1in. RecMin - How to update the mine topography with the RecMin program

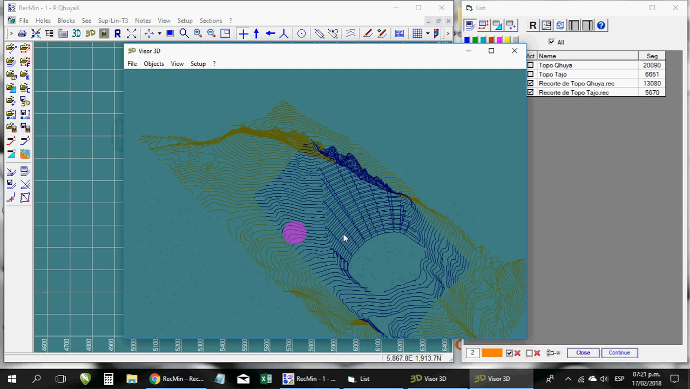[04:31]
it's just joining those two, surfaces to make it a single layer and, that's very easy, if you want, you can,
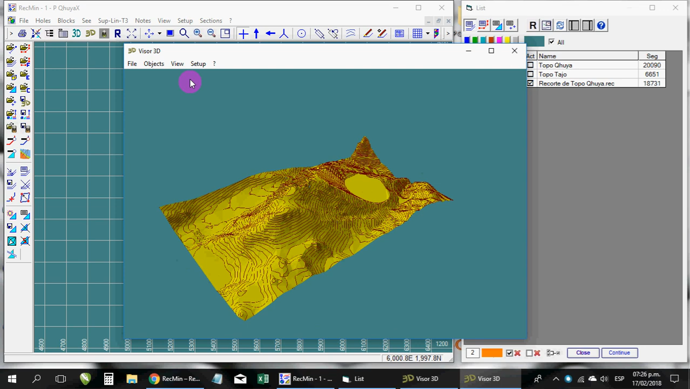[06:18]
here we can turn off now the, surface to see how the T3 is okay,